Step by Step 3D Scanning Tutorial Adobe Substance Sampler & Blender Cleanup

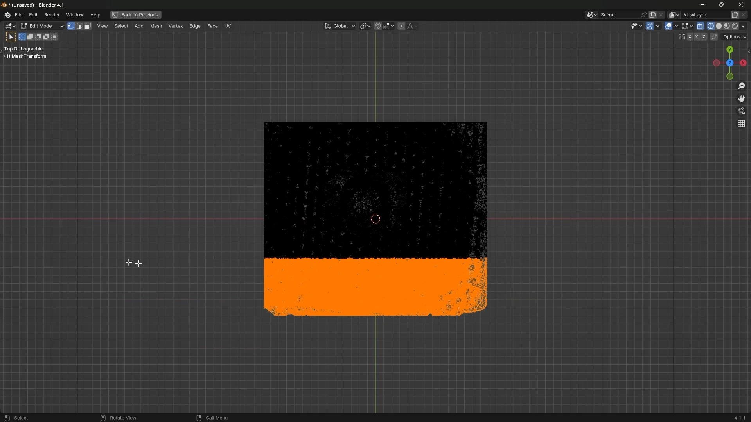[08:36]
Go to the wireframe and select the unwanted geometry.
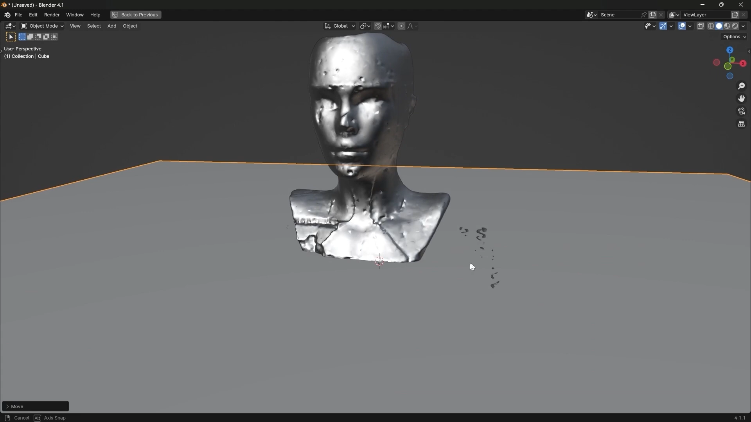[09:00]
Let's delete even more vertices to get a cleaner cut.
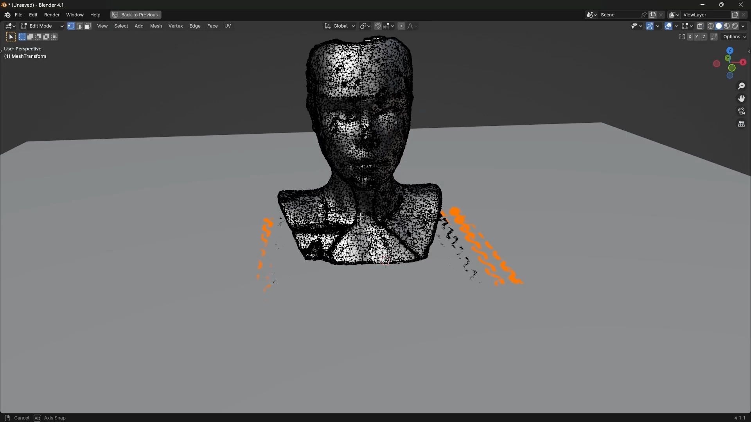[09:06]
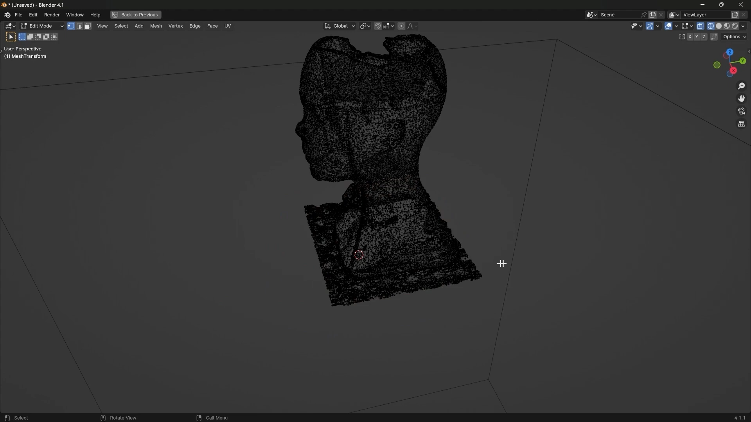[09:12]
Now click on the 3D scan. Go to the modifier. Search for Boolean modifier.
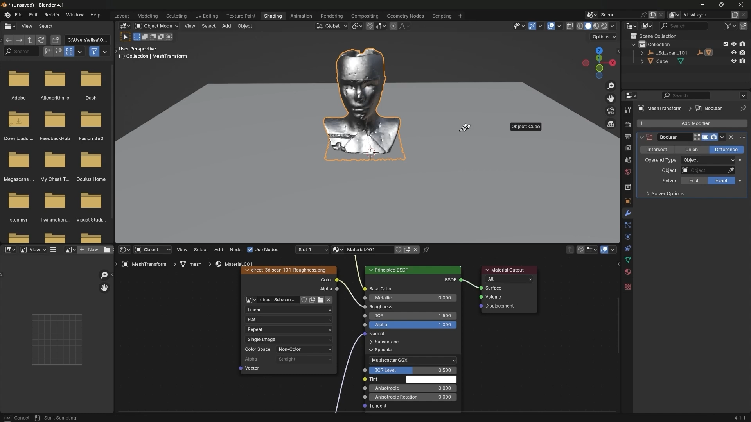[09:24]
Use the eye dropper tool and select the cube. Check this out.
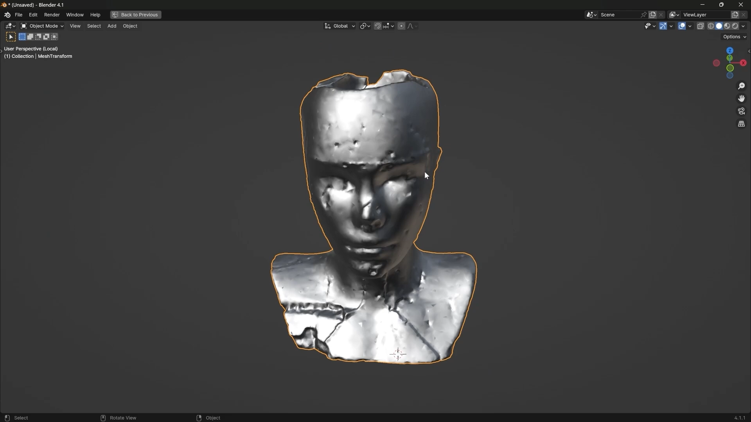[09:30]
This is perfect right now. Apply the Boolean modifier.
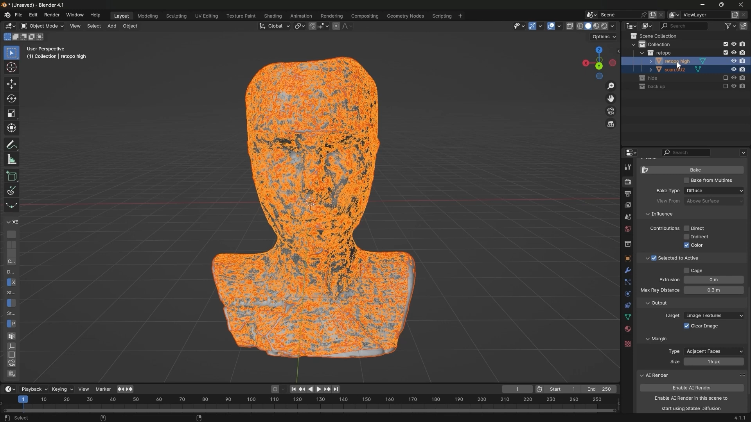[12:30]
And click on bake. Oh, wait. Made a silly mistake over here. You need to add.